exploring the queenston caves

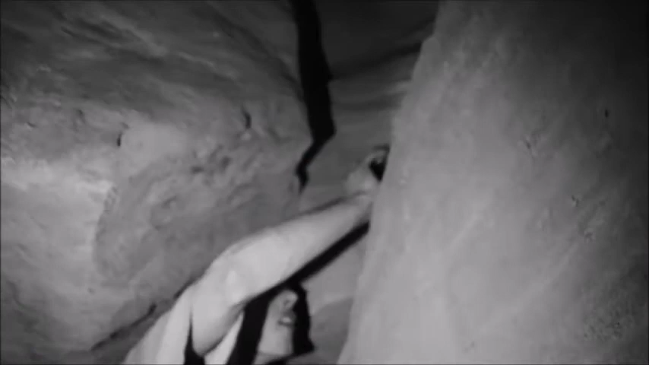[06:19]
I definitely got a skinnier hole this way, see that one, do you see light up there, this is the hole we came through,
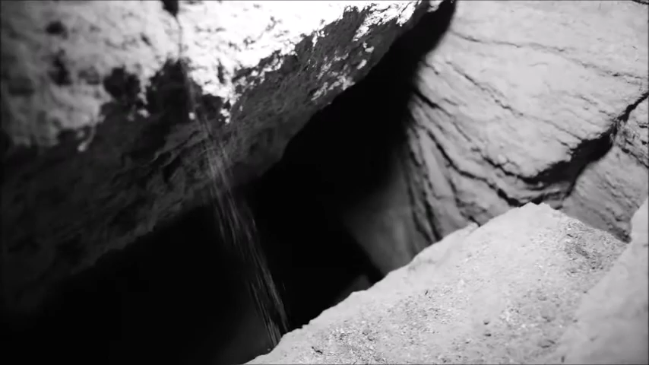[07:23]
that goes really deep down that way, looks like I'm, that's the same one, as the one around the garbage bag, yeah, but it's just, it looks like a different room, though, ow, fuck, it hurts, yeah, it's like, fucking hard as rock, yeah, I fucking thought limesone was supposed to be soft, oh, bud, I don't know what the fuck that is, but there's this weird marking on the rock, where, like, there used to be some iron or something,